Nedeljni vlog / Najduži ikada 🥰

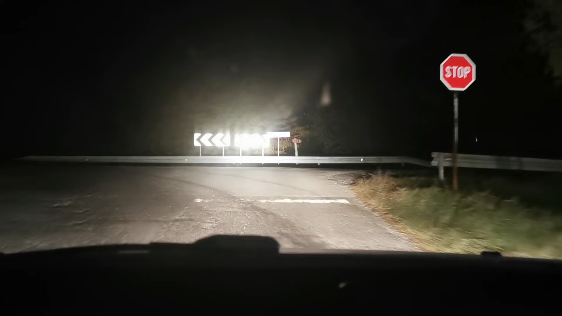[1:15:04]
prošlo 7 uveče i ja lagano idem na put Beograda. Eto, neću više da vam snimam, pošto verujem da je i svetlo loše i ne vidi se ništa, ali eto, čisto da vam se javim, da sam se divno, divno provela. Dobrodošli u džunglu. Evo, stigla sam, ulazim u Beograd. Arena, Sava centar.
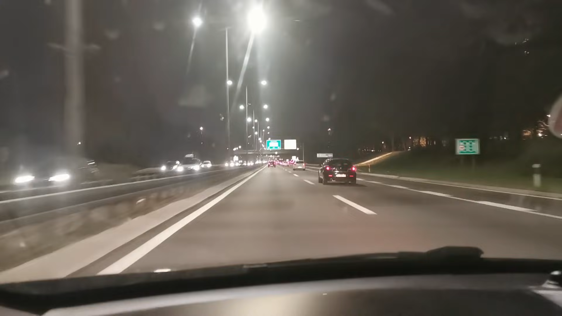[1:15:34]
Svratit ću do Lidla, jer su mi javili moji ukućeni dragi da nema ništa slatko i da se njima jako jede nešto slatko. I jedu im se krilca i tako. Sad će u 8 uveče, 8:30, koliko već ima sati, da mi peku krilca. Lepo ću da ispiznim sa njima. Ali šta ću? Ja sam se nabokala ragu čorbe i celu Karađorđevu i kolače i limunade. Pa ajde, zaslužili su i oni krilca.